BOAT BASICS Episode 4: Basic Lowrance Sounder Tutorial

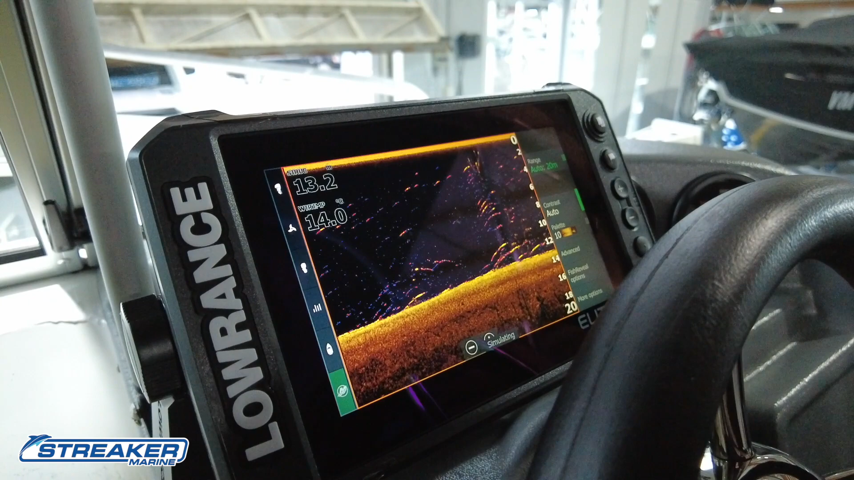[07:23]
use more commonly than others to turn the unit off power button and then we want to turn the unit off with the power here